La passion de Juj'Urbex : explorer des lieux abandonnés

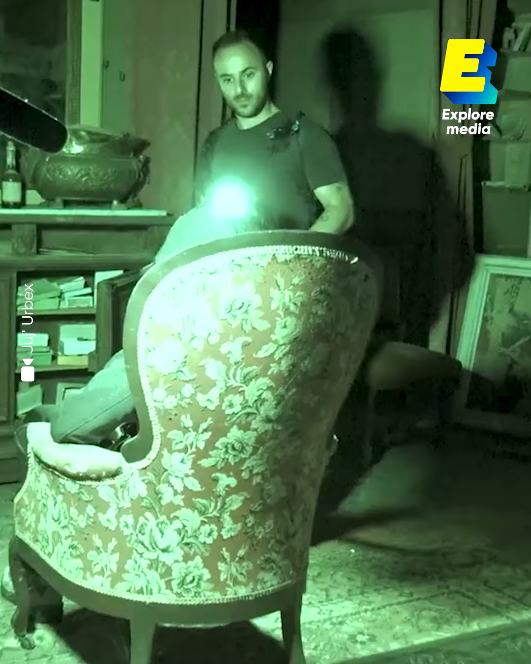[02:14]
Et on entre dans une pièce, il y avait un siège, un peu comme mon siège, là, comme ça. Et il y avait un gars de dos. Tu voyais juste sa silhouette, assis. Oh, mais c'était horrible.
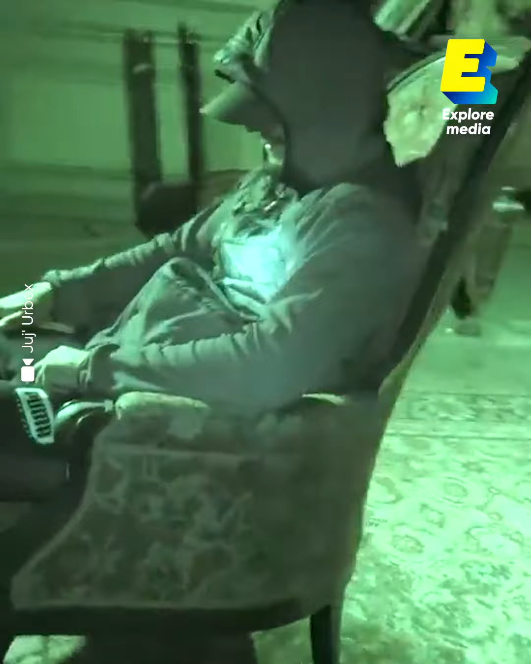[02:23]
On commence à souffler, à discuter un peu avec lui.
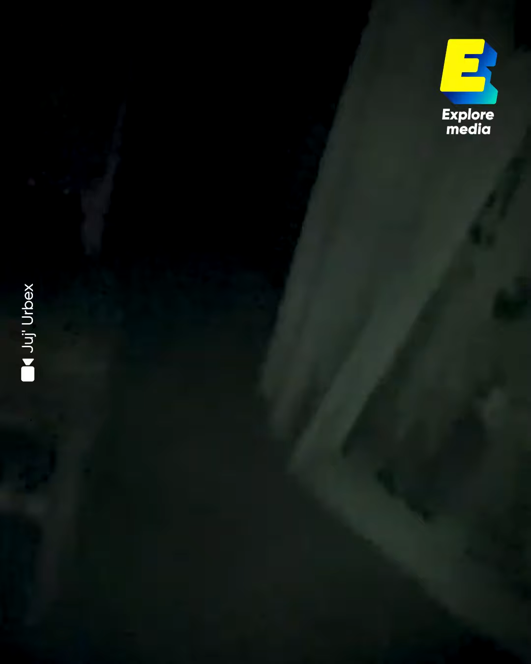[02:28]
Il nous a expliqué qu'il avait bien laissé ses mains comme ça pour montrer qu'il avait pas d'armes ni rien, qu'il voulait juste nous faire peur.